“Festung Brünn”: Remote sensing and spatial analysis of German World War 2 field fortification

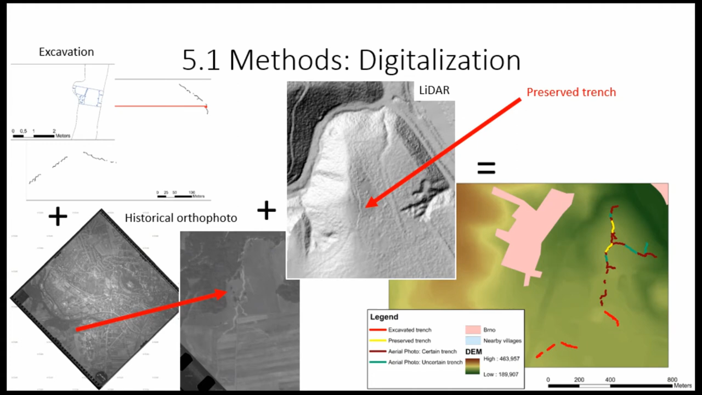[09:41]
Brown trenches were preserved when historical photo was taken. Like here, let's say here. And the green trenches were documented, thanks to bookmarks only on those photographs. Special analysis.
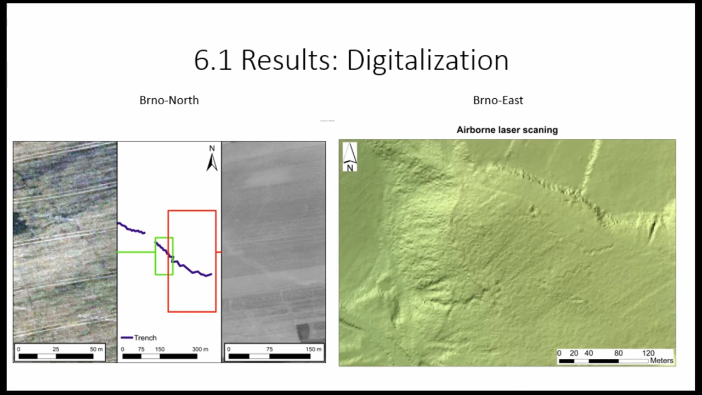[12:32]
or here, and are also well photographed on aerial image from 1953.